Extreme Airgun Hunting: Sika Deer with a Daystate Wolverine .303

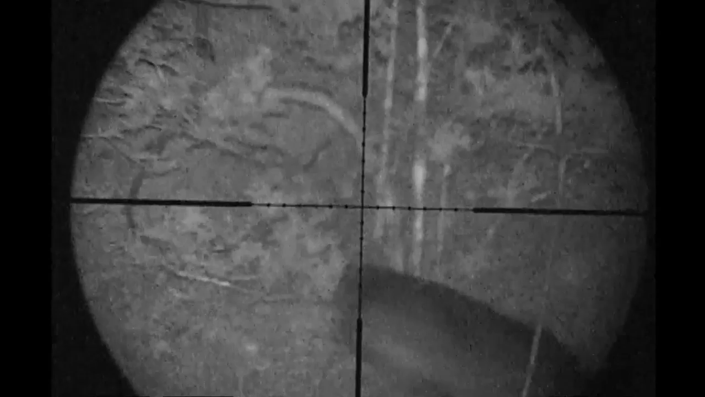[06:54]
It's right in the engine room, exactly where I wanted it.
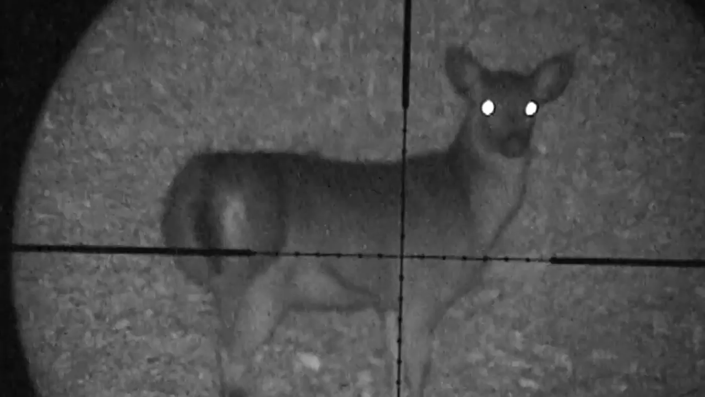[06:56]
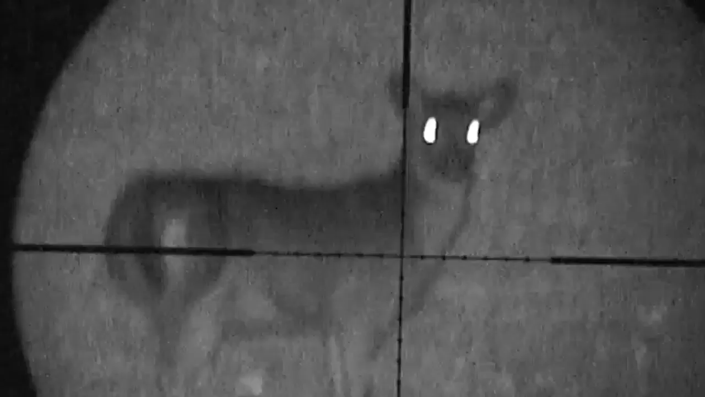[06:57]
She runs a little but doesn't go too far.